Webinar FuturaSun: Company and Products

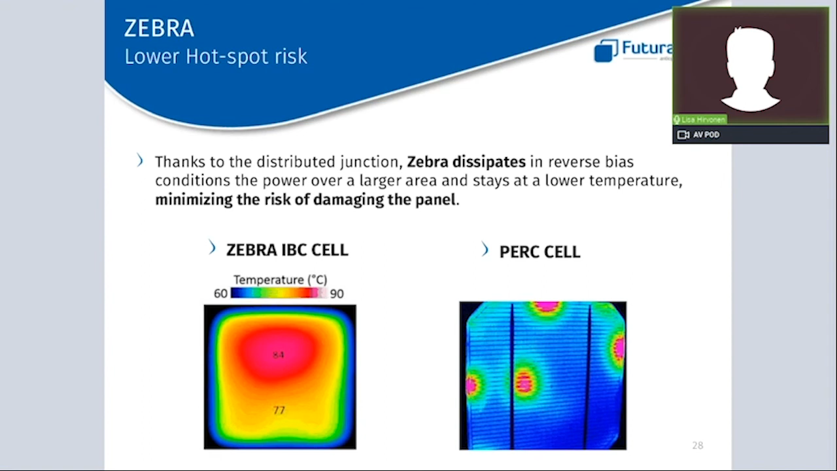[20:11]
On screen: scale top 90°C, scale bottom 60°C
So the peak power, not the peak power, but the peak temperature is not localized. And on the right side, you can see a thermal photo of a standard cell, where you can notice that the heat is very localized in singular points, and the heat is not moving away from its location.